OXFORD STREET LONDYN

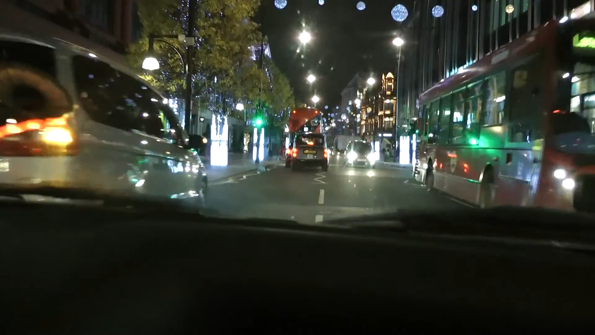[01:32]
No kurczę, nie wiem Oni po złej stronie jeżdżą Ale to było wtedy jakoś bardziej przyjaźnie mi się wydaje Bo tylu światałek nie było Ale to jest bardzo przyjaźnie Okrotnie to jest Ja tu nie chcę w tym mieście żyć